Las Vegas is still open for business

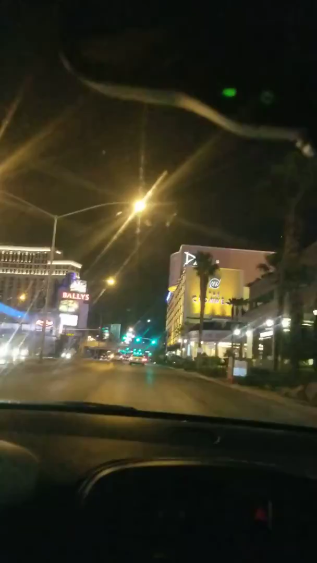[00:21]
but there are people out here
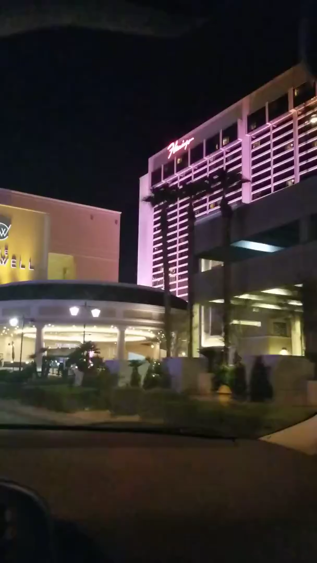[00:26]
there are people out here
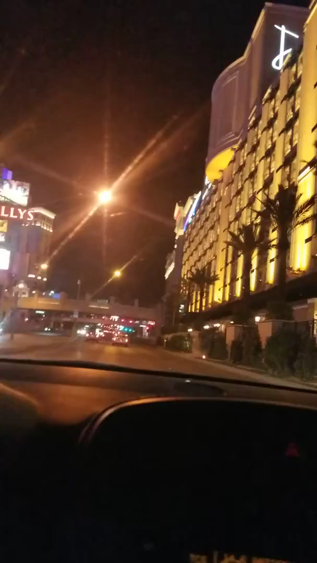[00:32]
now it is late at night at this point during all of this so yeah people aren't going to be out like they would normally be but there are still people out here having fun and enjoying themselves.
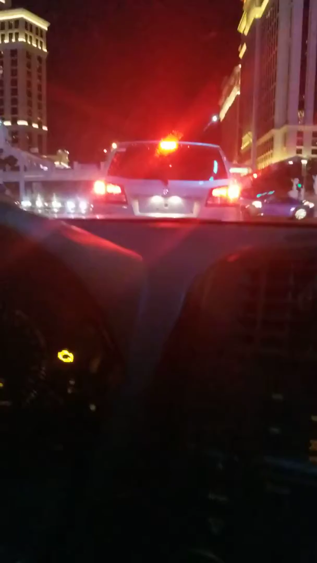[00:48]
Room prices are cheap gas prices are low